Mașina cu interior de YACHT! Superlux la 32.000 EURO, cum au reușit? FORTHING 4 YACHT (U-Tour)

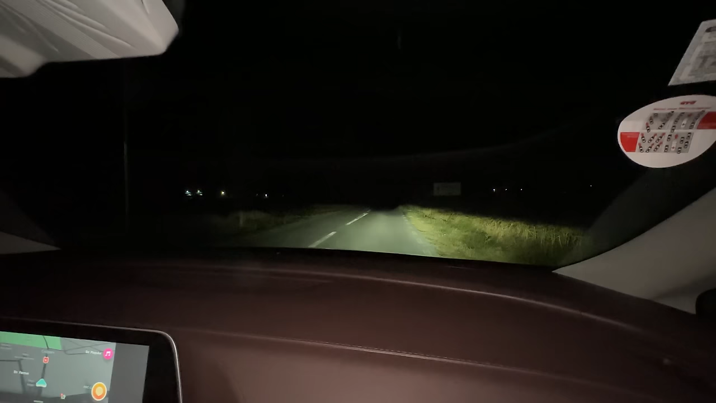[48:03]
Uitați-vă ce găurică ai între faruri acolo. Orică sunt farurile prea departate unul de celălalt, ori așa au gândit-o dreptunghi așa între un fel de notch.